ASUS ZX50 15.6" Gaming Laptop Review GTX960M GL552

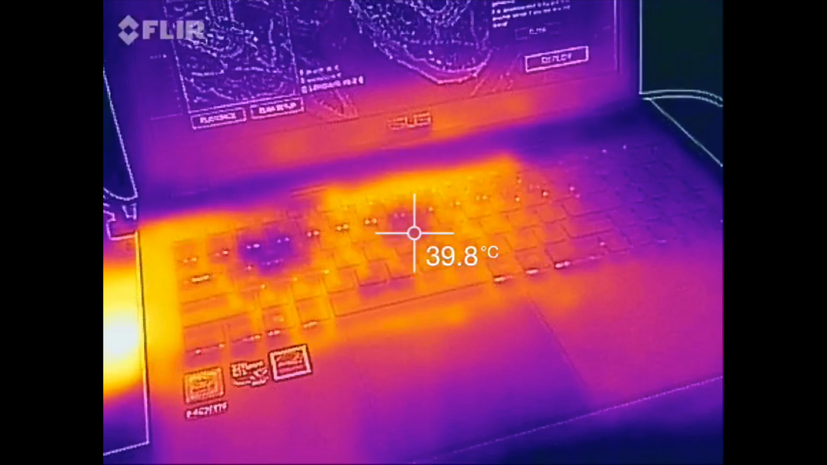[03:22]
On screen: spot 39.8°C
The top section is pretty warm at around 46 degrees Celsius. The WASD keys remain pretty cool at around 38-40 degrees Celsius. And the hottest point was towards the left side where the fan is.
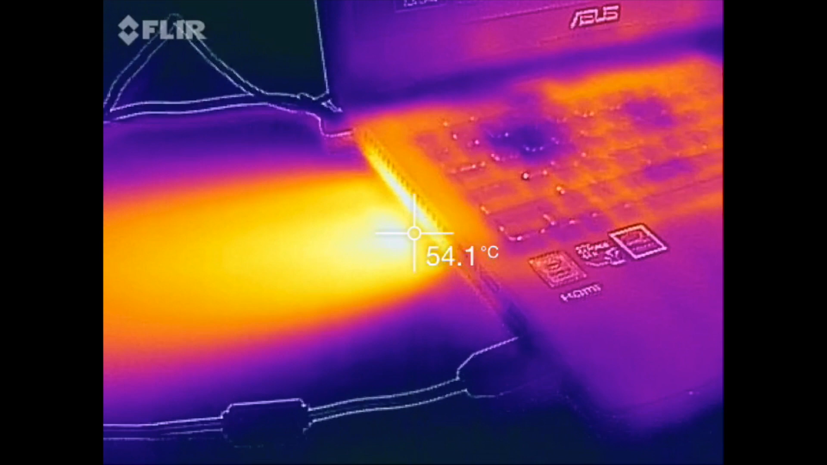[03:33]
On screen: spot 54.1°C
It came at around 54-56 degrees Celsius. Battery performance was decent out of the 48Wh battery pack.